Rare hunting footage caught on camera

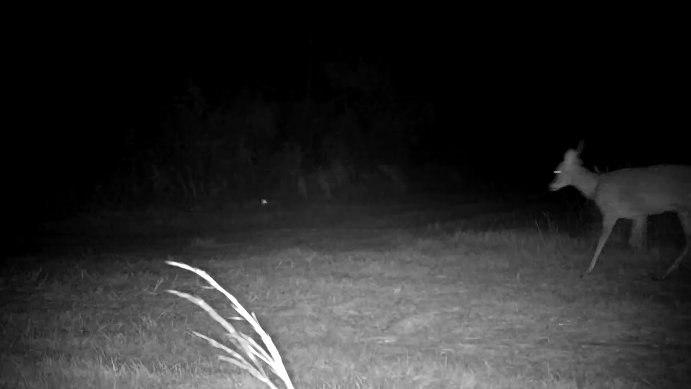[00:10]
Looks like we got some deer running by. This is like the most active camera trail spot. The deer has one antler. Oh the wolves are running. I wonder if they're going they're going the same direction that deer just went. Dude I think he's got something in his mouth.
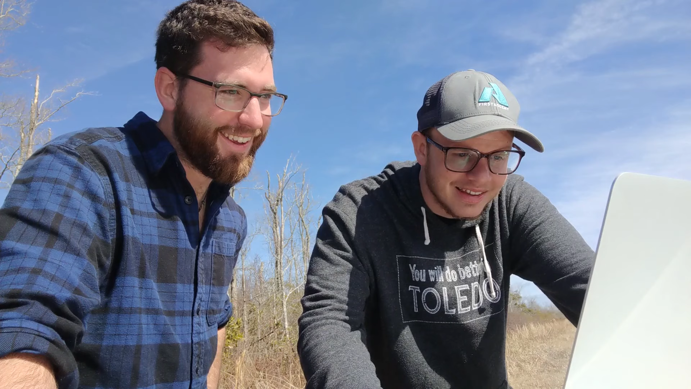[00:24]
It looks kind of like a leg. Dude. Now they got something for sure. I think they got the deer. Is that the head?
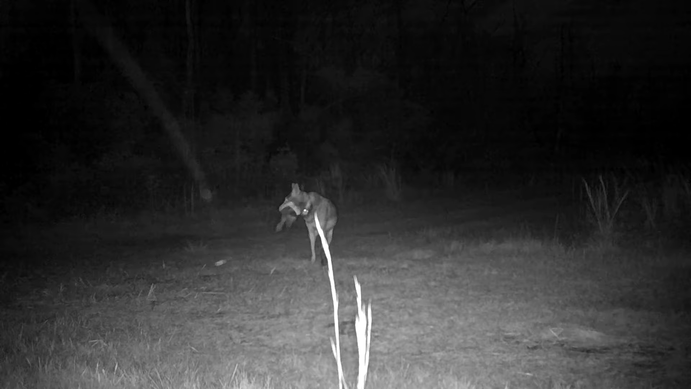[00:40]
Oh it's got one antler. Oh my god. They killed the deer. That is so cool. Oh man.